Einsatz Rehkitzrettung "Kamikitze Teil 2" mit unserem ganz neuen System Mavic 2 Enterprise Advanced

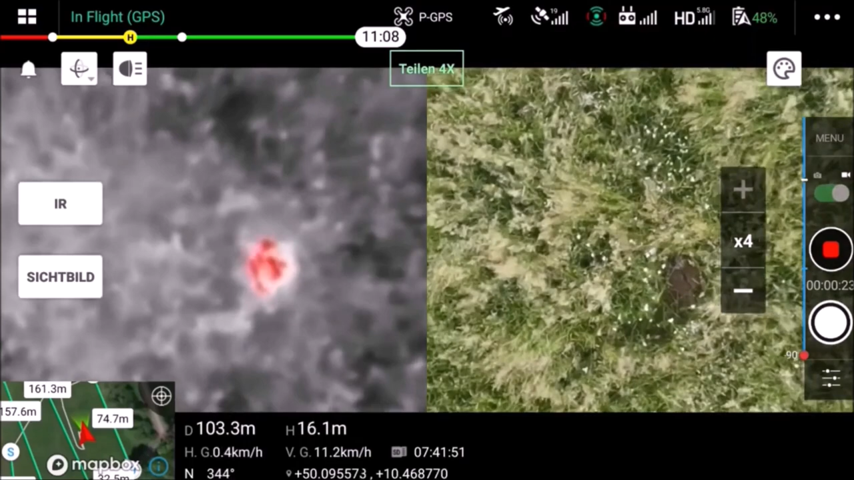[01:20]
Oh ja, da liegt was, schau. Siehst du? Bewegt sich. Was ist es?
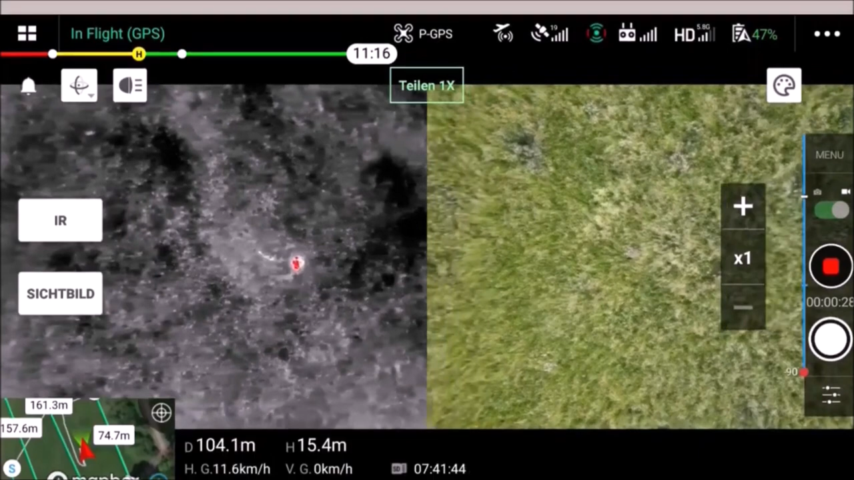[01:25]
Da ziehen wir schön. Das ist ein Chip, oder? Aber schon groß genug. Oh, da kommt jetzt noch eins.
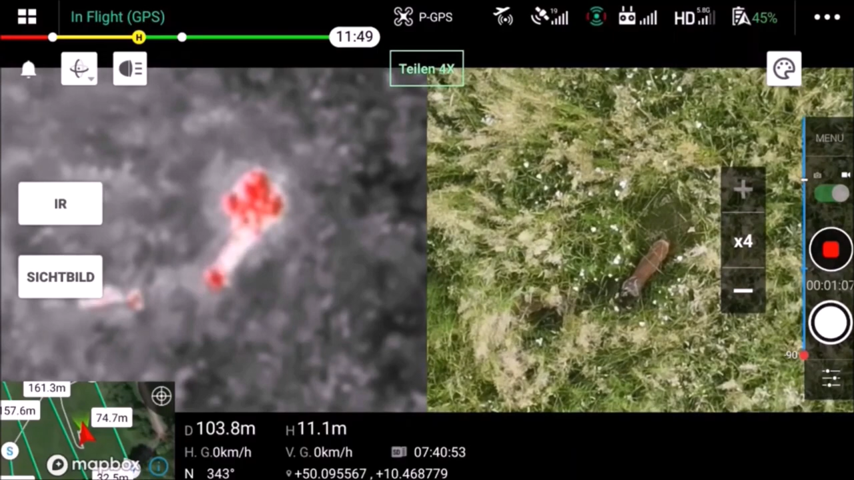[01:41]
Die sind schon erwachsen. Also halt so, dass er groß genug sind.
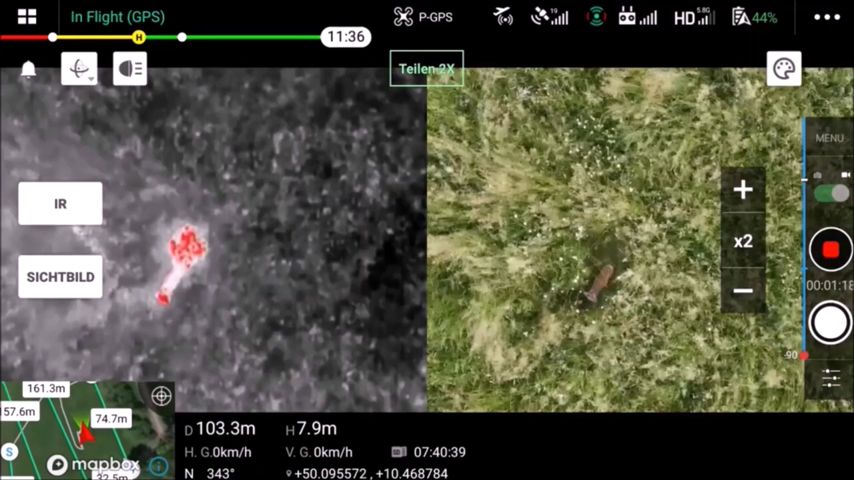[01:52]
Ja, ja. Ja. Wahnsinn, ne? Das heißt, du musst deinen. Die gehen immer wieder auf die Stelle, ne? Aber die kriegen wir nicht, keine Chance. Du musst deinen Servomat saugen. Da musst du extrem vorsichtig vorne.
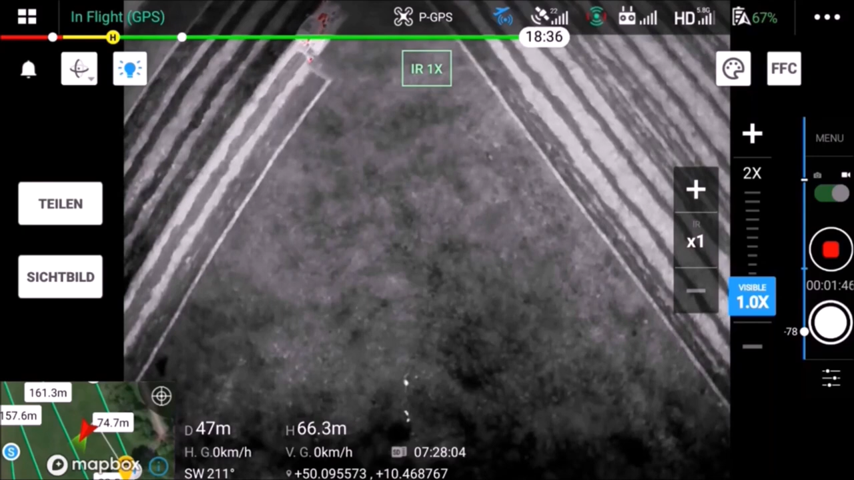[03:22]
Alle bis jetzt bleiben sie nur liegen, also Wahnsinn. Ich glaube, der wird sie erwischen, wenn wir nichts gemacht hätten. Das glaube ich allerdings auch.
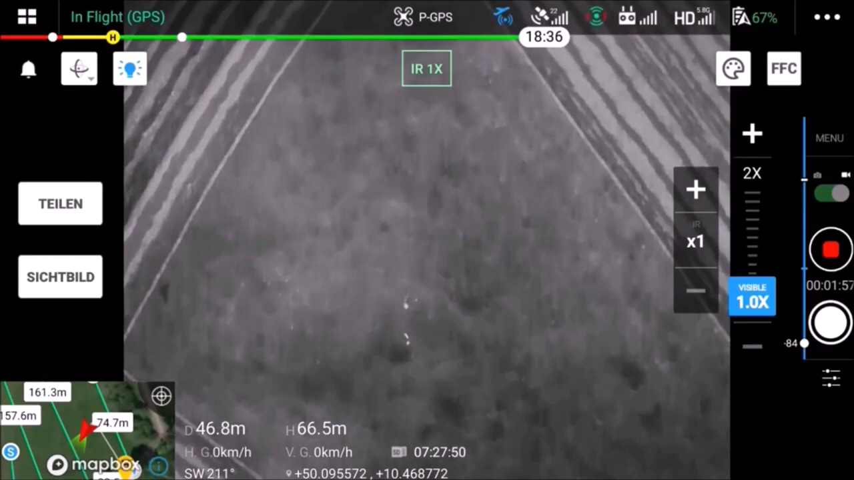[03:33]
Also noch eine Spur außenrum, dann müsst ihr aufhören, weil damit es hängt.
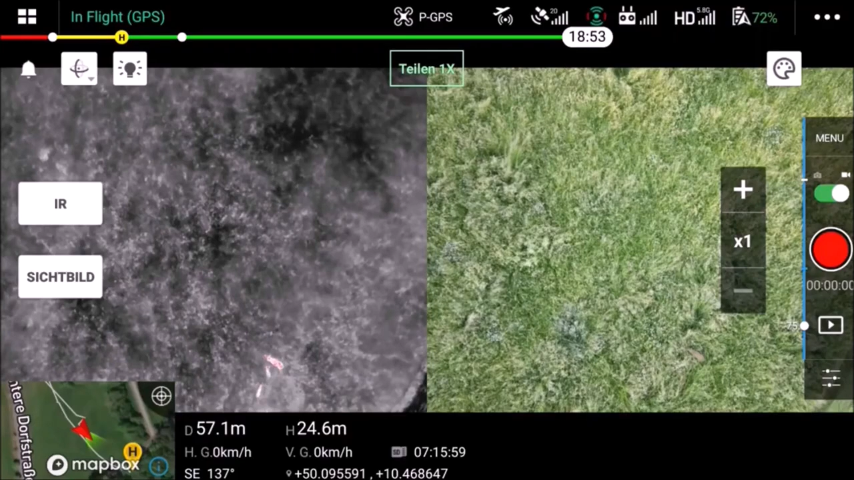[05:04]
Die Kitze sind bei der Mama. Ja. Die laufen mit raus.
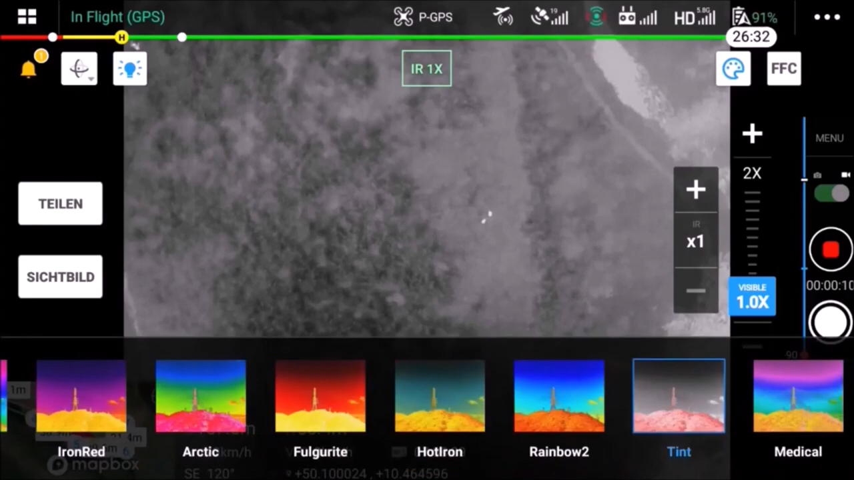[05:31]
Oh, zwei wunderschöne Kitze. Ich glaube, die bleiben liegen.
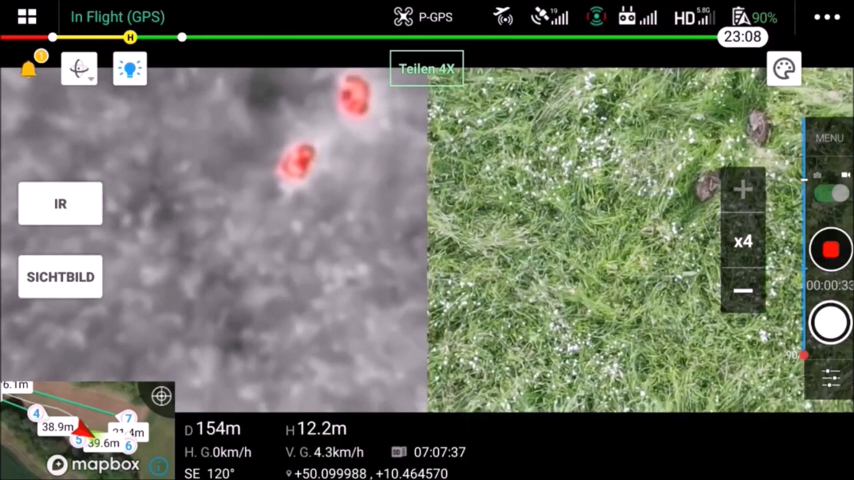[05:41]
Lauf mal hin zur Drohne. Mit zwei Körbe. Zwei Zwillinge direkt nebeneinander. Okay, wir kommen. Also, wenn die gut sicher ist.
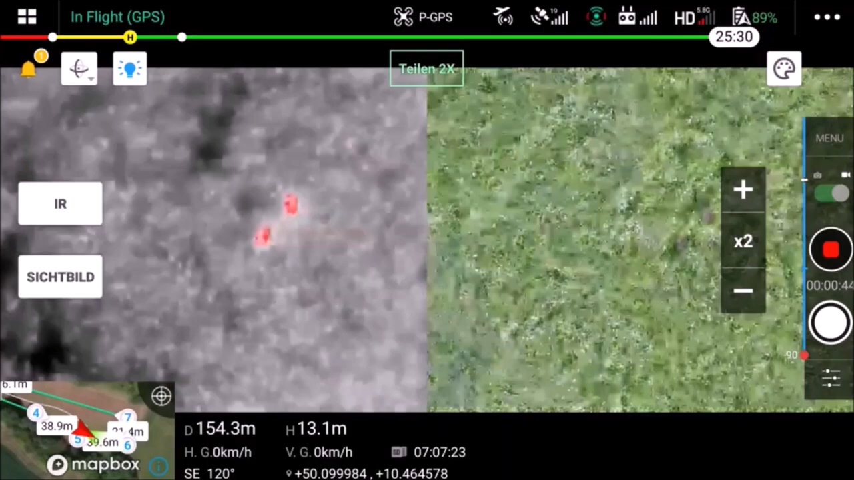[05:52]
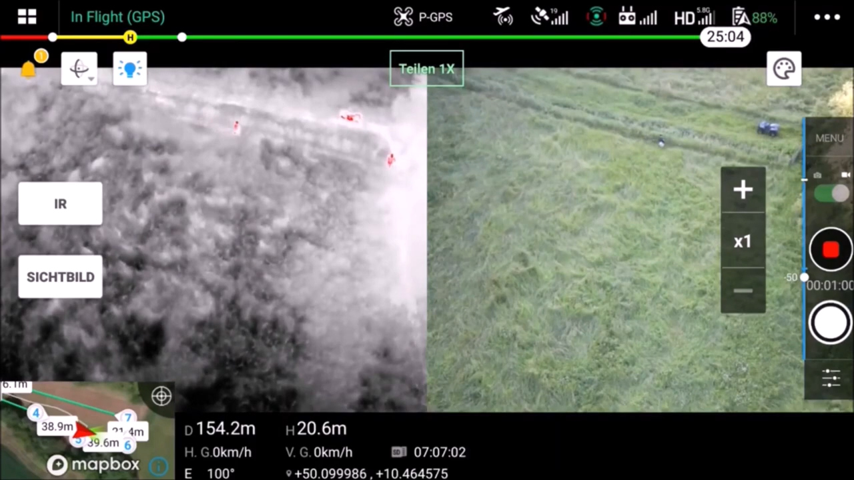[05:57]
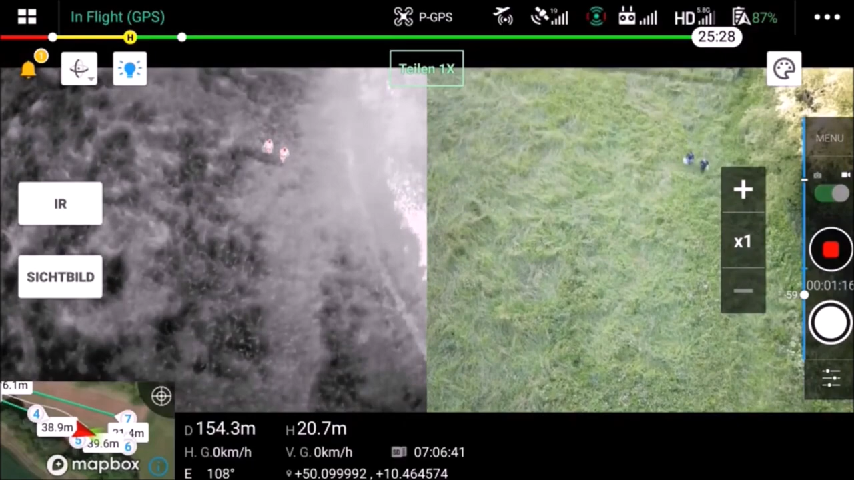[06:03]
So, langsam, noch 5 Meter. Eins ist weggelaufen. Eins ist noch da, weiterlaufen. Liegt noch da. Ja, eins liegt noch da. Weiter. Jetzt läuft's weg.
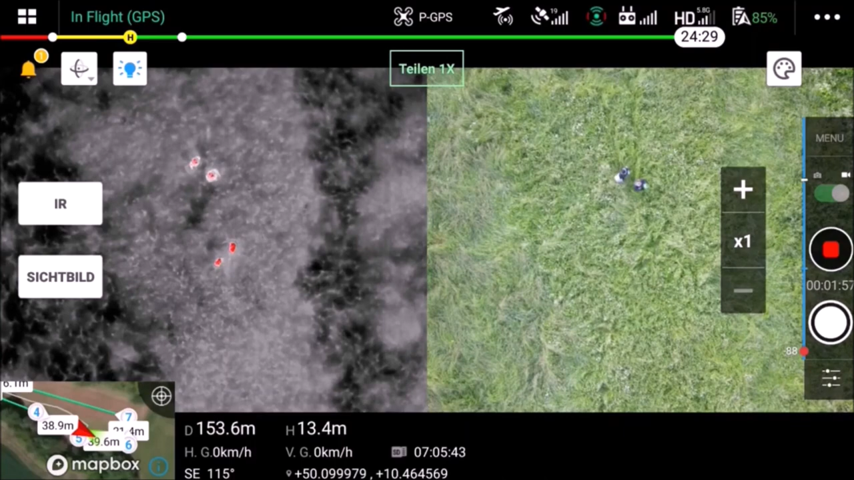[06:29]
Okay, wir haben alles genug. Dann dreht euch wieder zum Quad, das andere Feld.